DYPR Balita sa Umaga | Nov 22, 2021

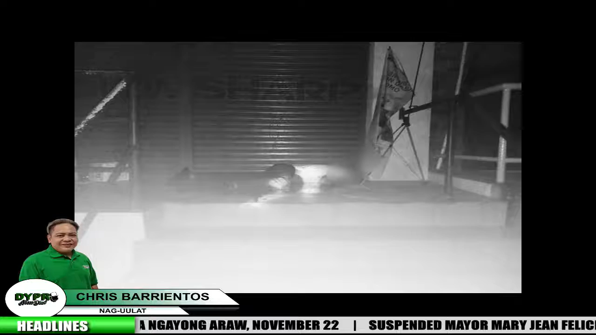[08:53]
Matapos masangkot sa isang krimen sa Rizal Avenue, particular na sa J-Marketing, idinitalya rin anya ni Dante ang pangyayari at sinaking sumuko ito sa City Anti-Crime Task Force dahil sa pangamba sa kanyang kaligtasan.